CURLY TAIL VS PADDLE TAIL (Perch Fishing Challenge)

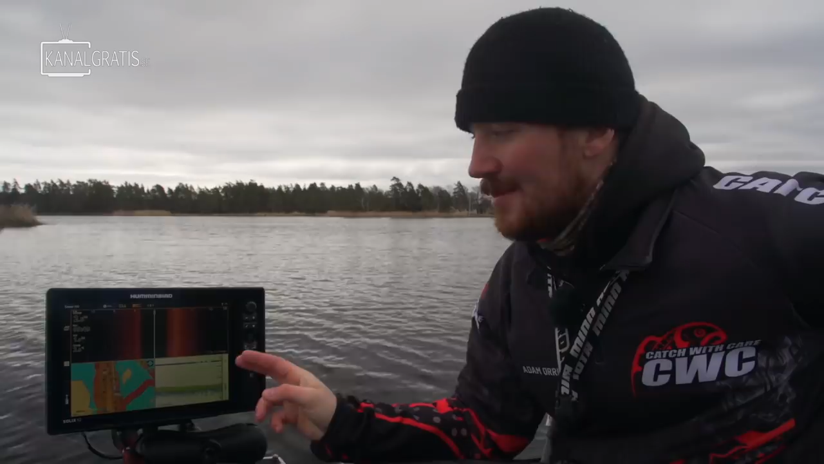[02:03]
Put two fingers on the side imaging and I get a full screen. And this way I can easily locate fish, big fish, schools, rocks, hard bottom structure, soft bottom structure, weed lines, etc. And while I'm doing this, I am also mapping my way around this place. So you see, we have been going around here for a couple of days, logging everything on my sear line card.
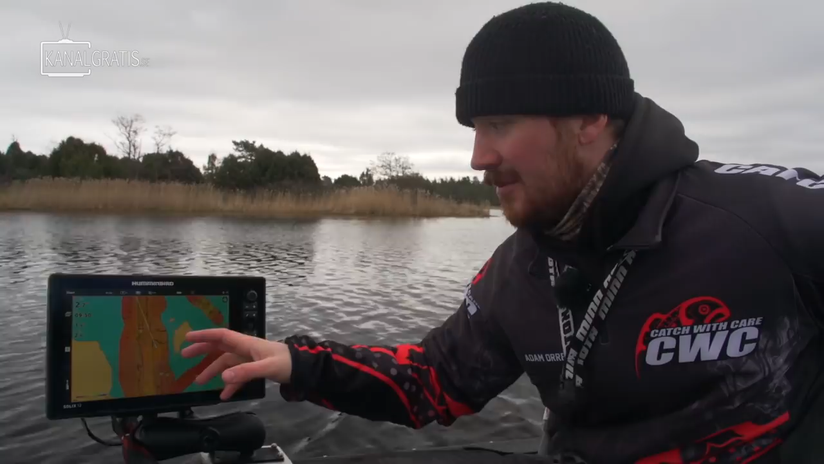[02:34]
The sear line card makes it available for the Outer Sharp Live to log everything, not just for one day, but everything. So I can just keep on recording. Don't make any backups, just make recordings on recordings on recordings. So I got everything just logged up. And hopefully we'll see some fish on the side imaging.
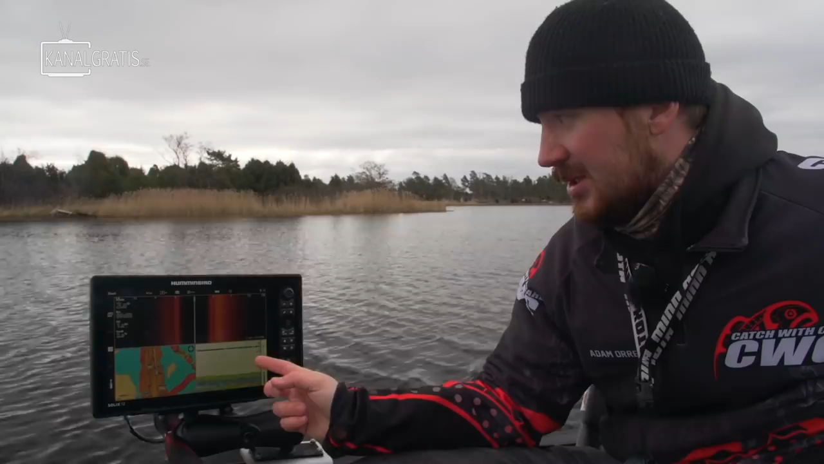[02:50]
We know that they're holed up on that position. We can fish that for a while. If it doesn't give any results, we just move on to the next spot. The fish are migrating, so they pass really shallow to deep, shallow to deep. And they pass from the deeper water in shallower. So you see here, you have a lot of rocks rolling downwards to our left. And the rest of it, you see here is hard bottom, and then you have soft bottom structure.
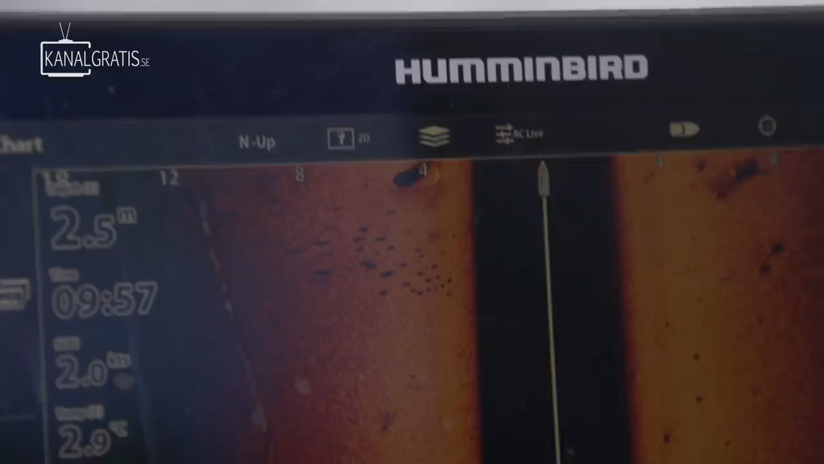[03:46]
On screen: depth 2.5 m
Oh, that's a nice school. Okay, these guys we're gonna fish at. We're gonna hammer these poor bastards now. Yeah, let's take some perch now.